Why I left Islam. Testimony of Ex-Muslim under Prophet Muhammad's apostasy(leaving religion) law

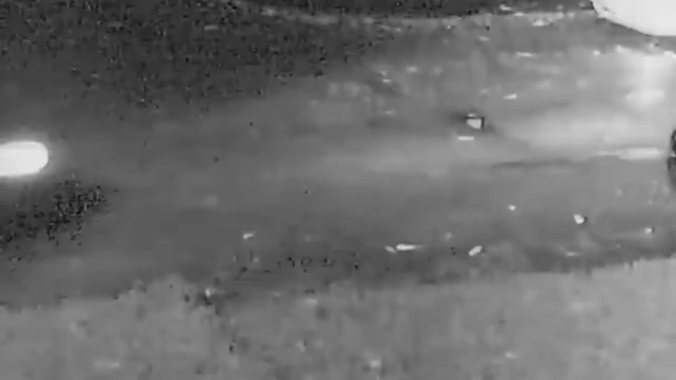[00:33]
This is Nisar Hussain, a father of six. In November last year, he was going to his car when this happened.
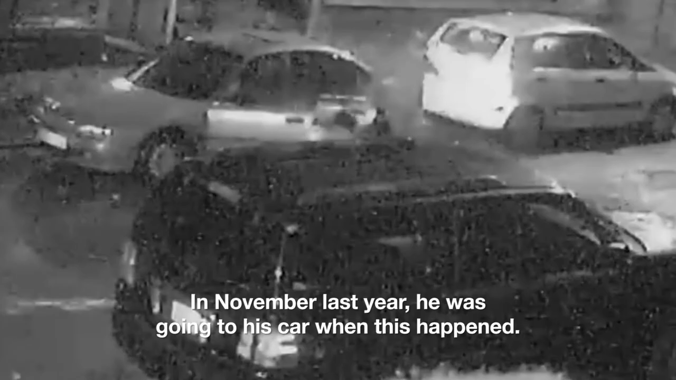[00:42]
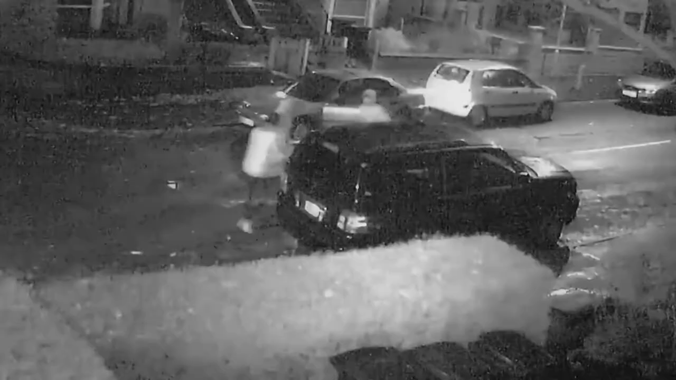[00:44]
Two hooded men brutally beat him to the ground.
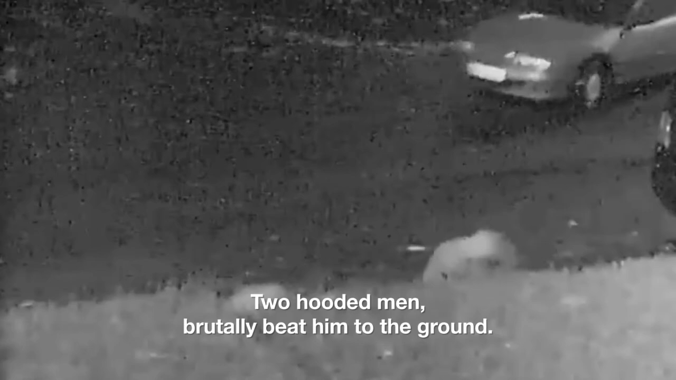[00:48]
He was left with broken bones and hospitalized.
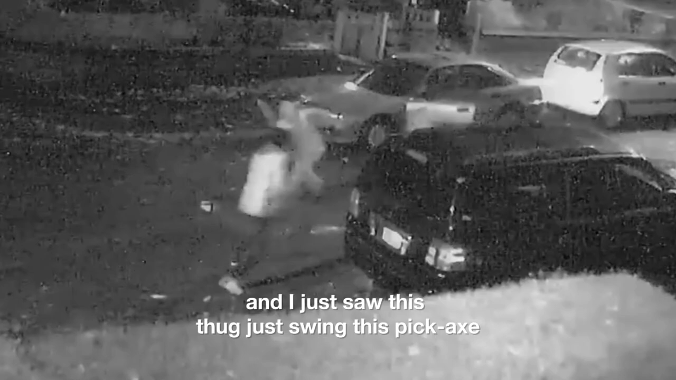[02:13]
and I just saw this thug just swing this pickaxe handle straight from my head,
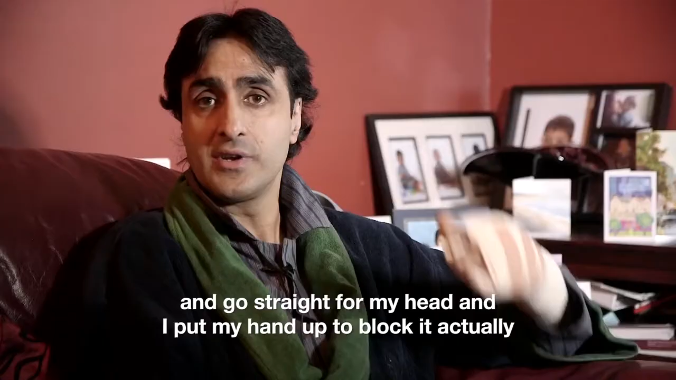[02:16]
and I put my hand up to block it, actually,
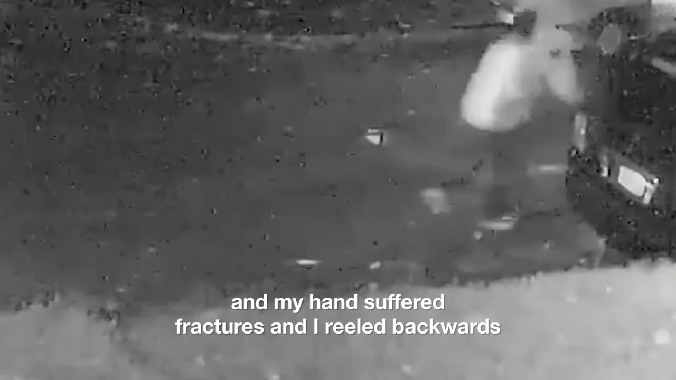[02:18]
and my hand suffered fractures and a reel backwards and ended up falling and then being concussed,
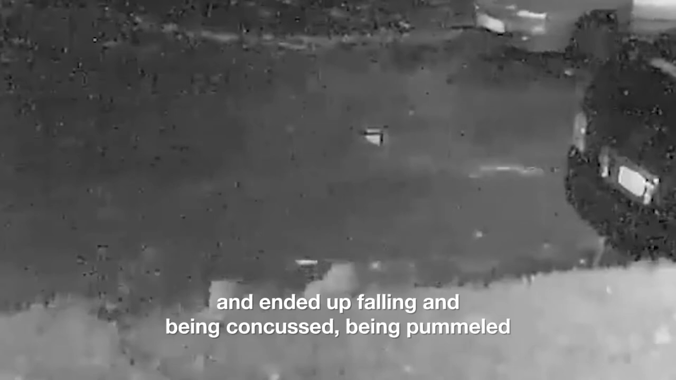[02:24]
being pummeled, and I suffered a fracture to my kneecap.